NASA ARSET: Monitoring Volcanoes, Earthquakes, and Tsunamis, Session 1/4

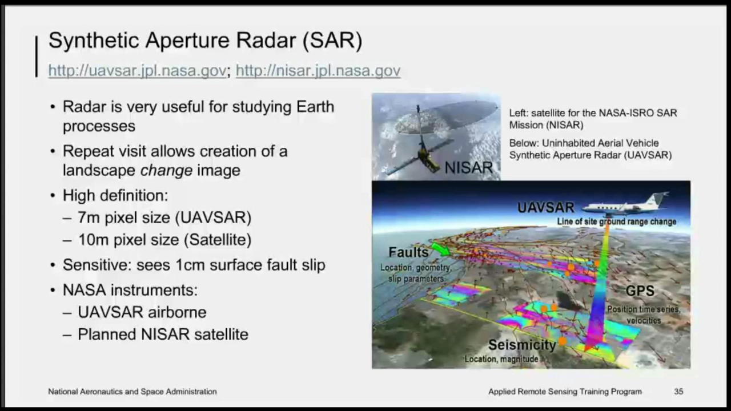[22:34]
And this is very sensitive and can see up to 1-meter or less surface change in fault slip. So, for UAV SAR, we use this for the 2014 Napa earthquake response. This was a magnitude 6 earthquake that occurred on the 25th of August in 2014. And this was the strongest earthquake to occur in the Bay Area since 1989 Loma Prieta earthquake. And the NASA data aided in response and analysis for the earthquake.
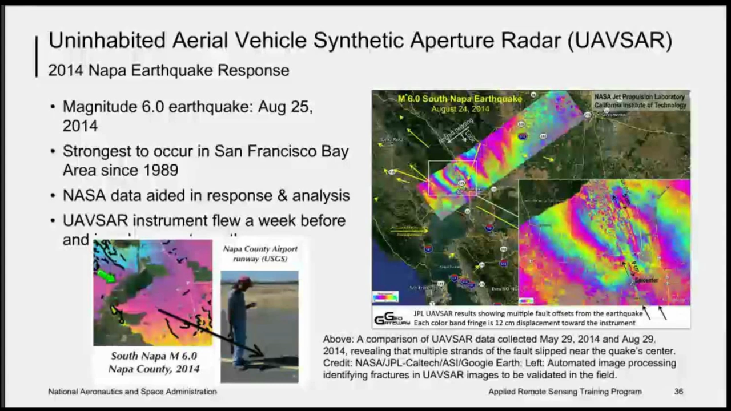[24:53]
And they are able to use these radar images and go out into the field and validate where they saw the fractures in these radar images out in the field. So another way that we are able to use the radar images is satellite radar imagery. And these are some results from ARIA, the Advanced Rapid Imaging and Analysis Project. They were able to produce interferograms from satellite assets. This was from ALOS, or sorry, from Cosmos SkyMed.
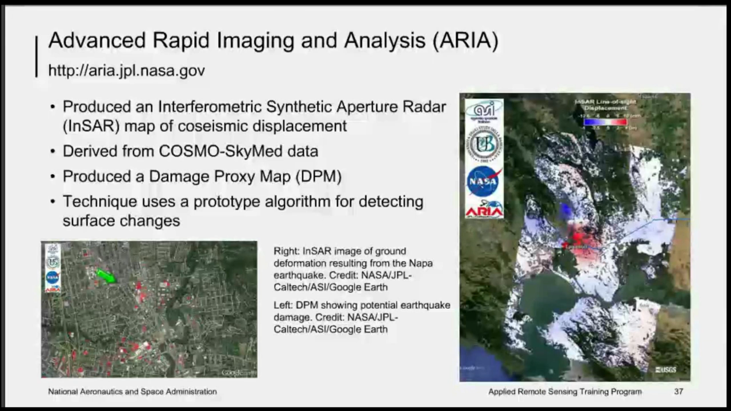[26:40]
And then they can go out and field validate based on where we have predicted the damage has occurred using these satellite assets. Another way that we use the satellite information is by using data exploration methods.
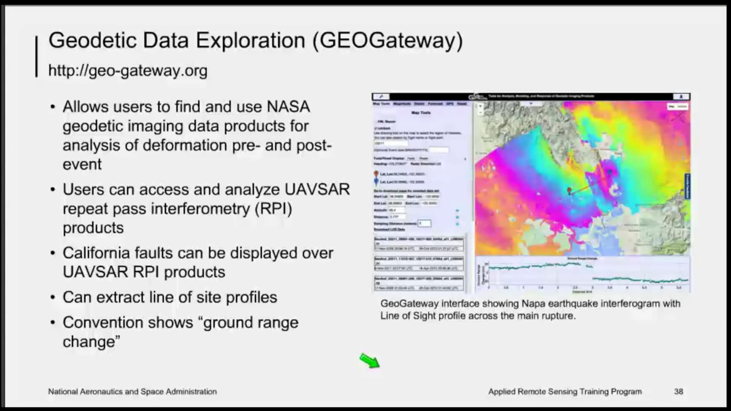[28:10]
And so this kind of gives you the ability to take these images and do some analysis in a web interface so that you can both during and after the earthquake do some scientific analysis of the data. So I'm going to switch gears now and talk a little bit about how we've used remote sensing data to study another earthquake.
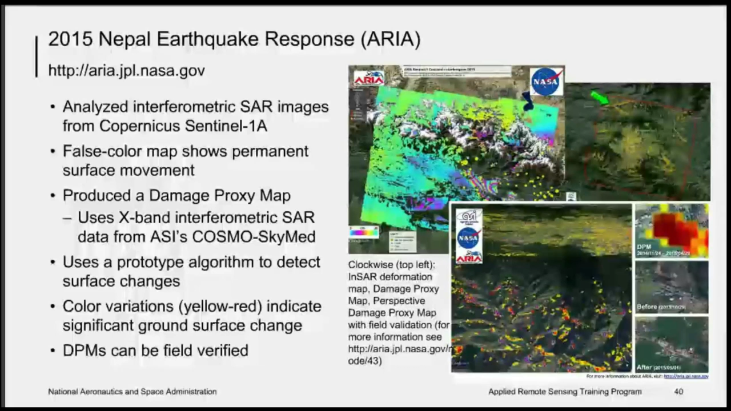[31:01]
there's some purple dots where NGA was out in the field. And they were able to verify areas where the damage proxy map had predicted areas where there were landslides and other damage. So another team that had produced some images from remote sensing assets was the sport team.